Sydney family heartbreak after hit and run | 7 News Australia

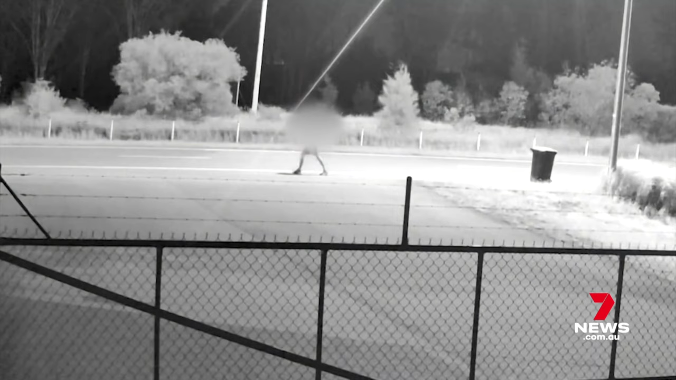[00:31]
seen here in the early hours of Monday last week,
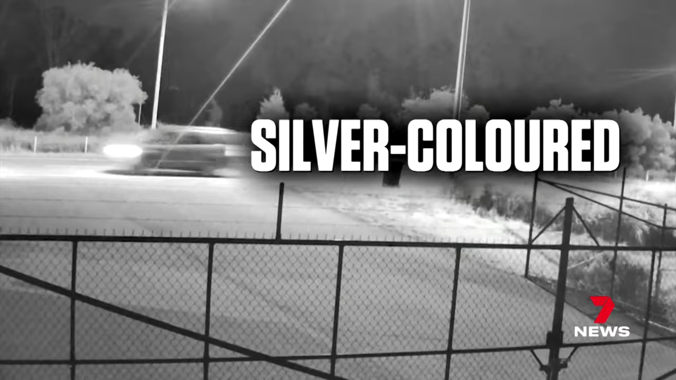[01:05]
The vehicle's seen described as a silver-coloured SUV and a dark-coloured four-wheel drive trayback ute with lights on the running boards and roof platform.